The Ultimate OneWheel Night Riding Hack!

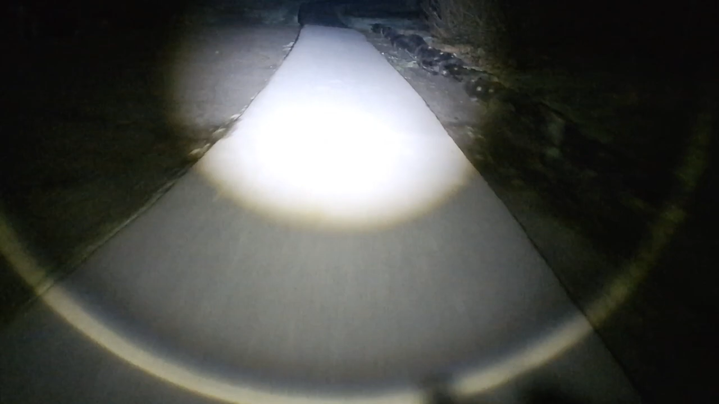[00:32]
this flashlight on when you're riding zip tied to your helmet like